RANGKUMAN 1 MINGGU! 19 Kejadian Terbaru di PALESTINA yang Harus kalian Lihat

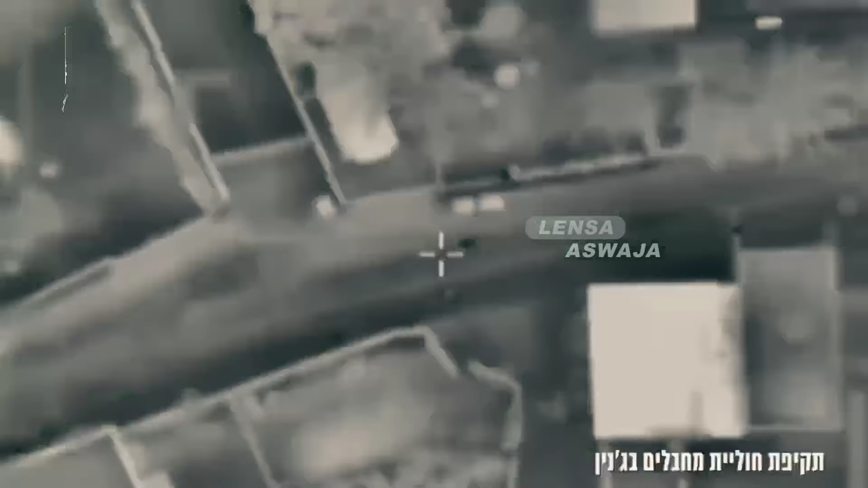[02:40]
Dan ini serangan udara Israel yang menewaskan pemuda
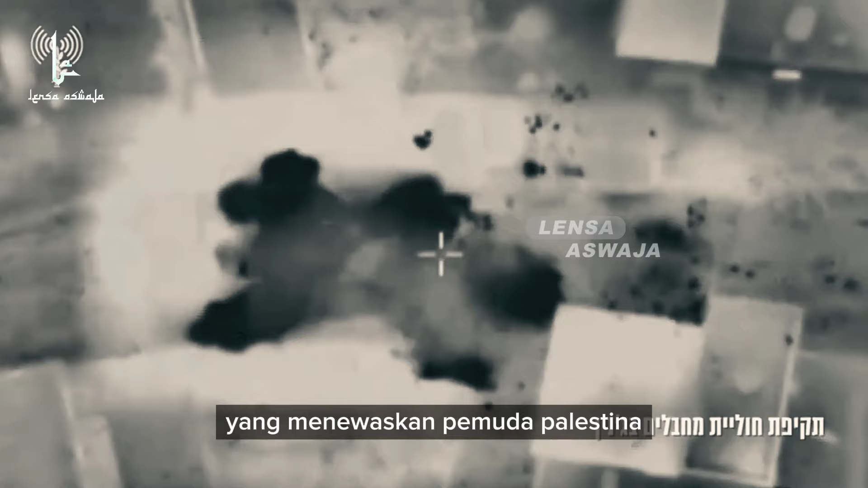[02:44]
Palestina Laid Sawahna di desa Selat Al-Harteya dekat Jenin.